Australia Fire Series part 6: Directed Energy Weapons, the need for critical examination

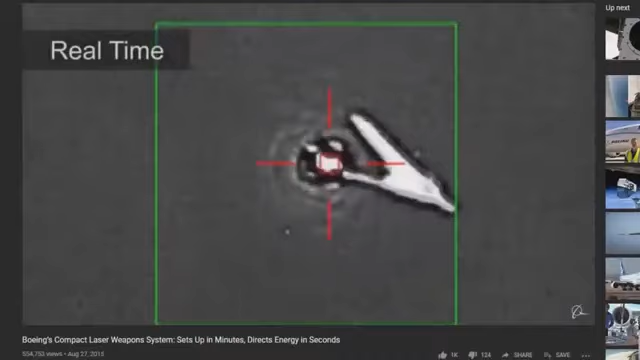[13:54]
Once we turned the laser on, it was about 15 seconds until the drone was clearly disabled.